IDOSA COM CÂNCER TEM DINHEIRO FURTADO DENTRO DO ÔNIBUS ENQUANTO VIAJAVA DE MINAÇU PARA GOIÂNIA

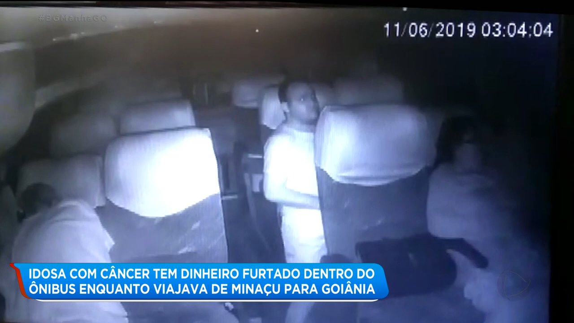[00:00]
A câmera do ônibus registrou a ação do criminoso durante a madrugada. A mulher de 69 anos viajava sozinha para Uruaçu. Ela dormia quando o homem da poltrona de trás se levanta e começa a mexer na bolsa dela. Tira de lá uma pochete cheia de dinheiro. O homem está de bermuda e camiseta. Dá para ver o rosto dele em detalhes. Depois do roubo, ele devolve a pochete e ainda fecha o zíper da bolsa.